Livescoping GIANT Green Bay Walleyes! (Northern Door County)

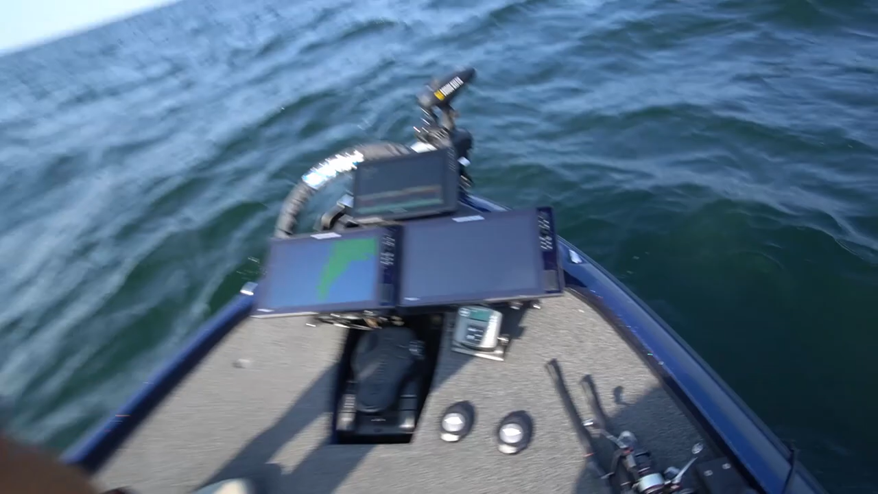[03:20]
because oh if you look at that that's uh those are all walleyes